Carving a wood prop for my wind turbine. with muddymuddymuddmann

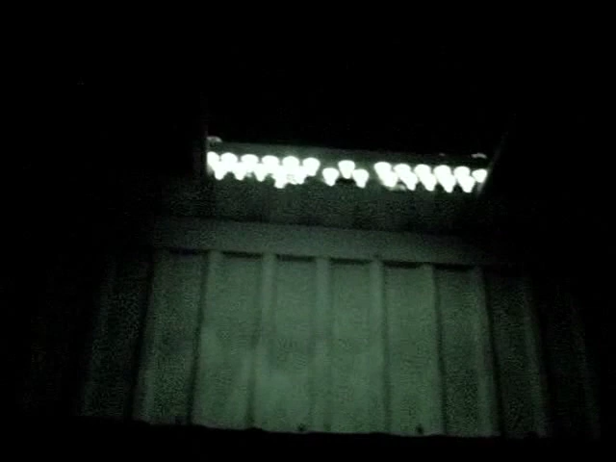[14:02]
well there's the solar lawn lamps all stuck in the 2x4 setting up and right there is going to be my sign and you can see the lights inside